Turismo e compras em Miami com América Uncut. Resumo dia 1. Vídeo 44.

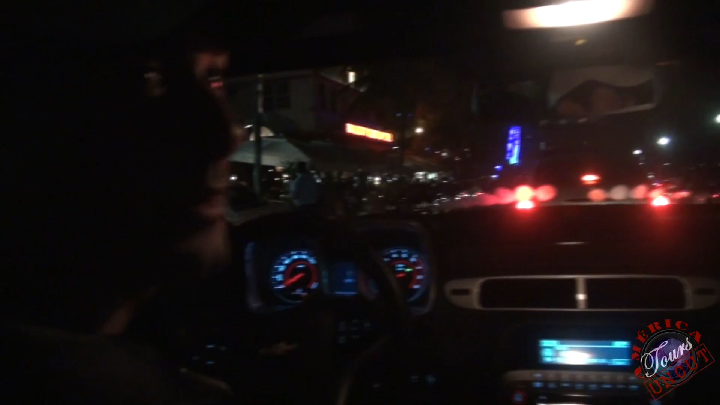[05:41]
Aqui é o Ocean Boulevard. Vou baixar o vídeo para vocês escutarem o clima lá fora.